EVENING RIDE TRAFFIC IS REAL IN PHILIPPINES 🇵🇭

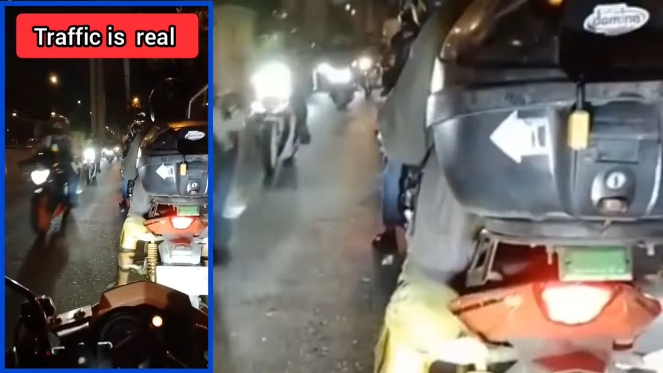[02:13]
Halos wala nang galawan na kung ano, singit-singit na lang tayo dito. Counter na lang tayo. Ay, pwede naman tayo mag-counter. Wala na pumasok. Okay. Sa service road naman siya.